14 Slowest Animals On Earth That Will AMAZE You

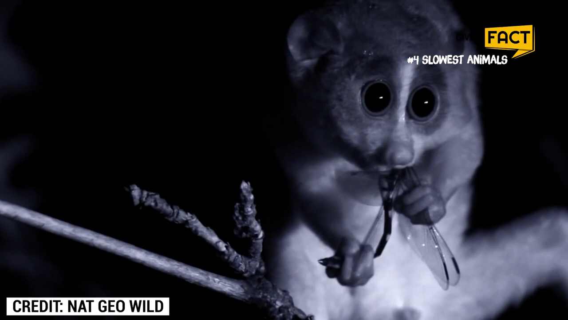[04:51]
This small animal may look incredibly cuddly and cute, but the slow lorise is the world's only venomous primate.